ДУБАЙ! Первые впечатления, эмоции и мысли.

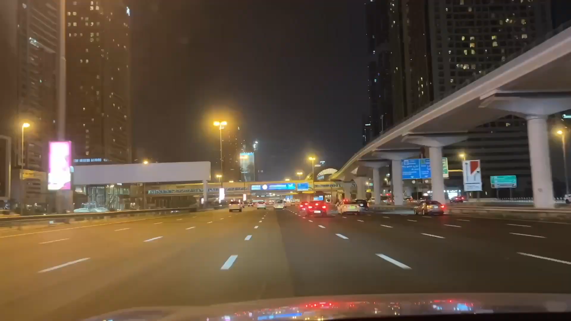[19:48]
Эль-Шейх Заид Роуд, 8 полос в одну сторону, 8 в другую, опять же, все ровненько, чистенько, аккуратненько, ни намека на ямы, да, это я уже повторяюсь, просто я никогда не видел в жизни таких дорог. И впечатляют вот эти развилки и вообще вот это дорожное сообщение,